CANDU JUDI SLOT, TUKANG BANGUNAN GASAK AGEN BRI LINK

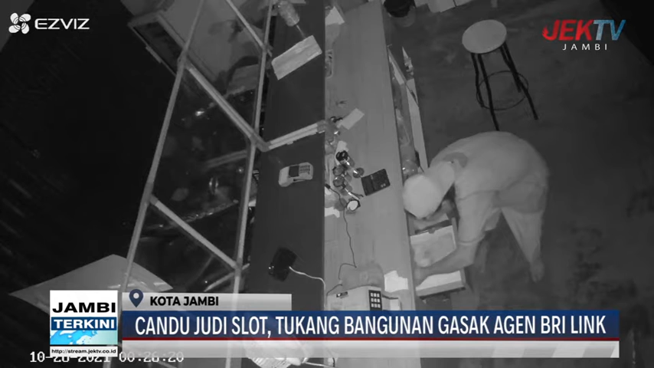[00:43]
Setelah mengecek CCTV baru diketahui bahwa pekerja bangunan yang berjarak di Garuko dari TKP yang mencuri uang tersebut. Sehingga polisi tak butuh waktu lama untuk membekuk pelaku. Dalam aksinya itu pelaku menggunakan sapu untuk membuka gerandal pintu dan menggunakan HP untuk menerangi TKP dikarenakan lampu badak.